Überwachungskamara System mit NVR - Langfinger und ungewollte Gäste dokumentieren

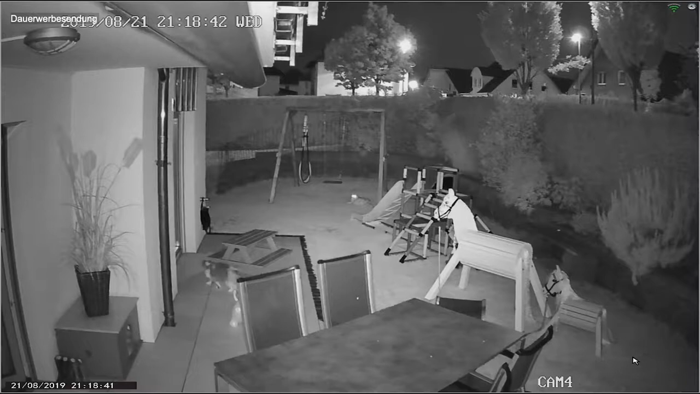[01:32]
Hinten ist eine SMA-Buchse für die Antenne.
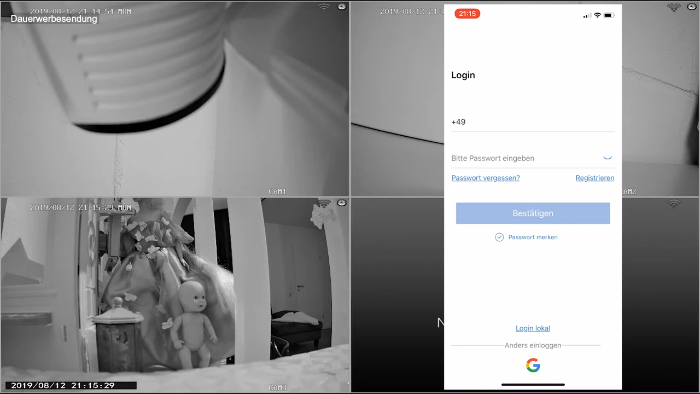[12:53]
Glücklicherweise geht das im lokalen Netzwerk auch ohne. Allgemein sollte man sich im Klaren sein, dass man den NVR so nicht ins Netzwerk lassen sollte. Es ist nicht mal eine eingebaute Hintertür für Hacker oder sonstige. Es ist eine offene Haupteingangstür. Besser dem Gerät den Zugang versagen zum Internet. Und wer von der Ferne seine Kameras zugreifen möchte, sollte sich mittels VPN mit seinem Heimnetzwerk verbinden und dann in diesem mit dem NVR. Sonst bietet die App Zugriff auf die aktuellen Videostreams.
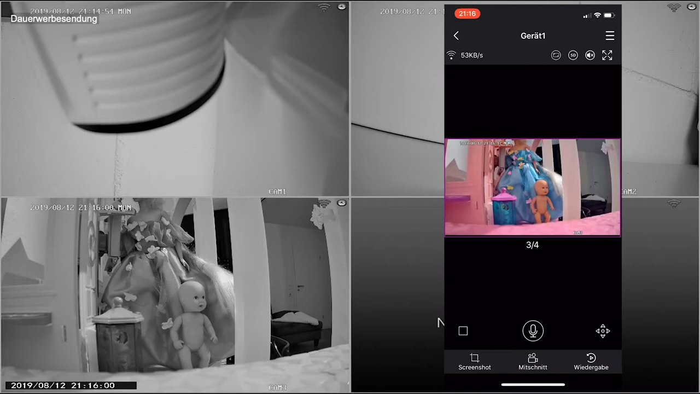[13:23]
Die Anlage selber kann man darüber nicht steuern, also die Konfiguration. Man kann zwar Aufnahmen und Fotos machen, diese landen dann aber nur auf dem Handy. Ist aber auch ein Vorteil. Sollte ein Dieb den NVR einfach klauen und damit auch die Videos vom Einbruch, hättet ihr die Chance, ein Foto zu haben, wenn ihr am Handy live dabei wart.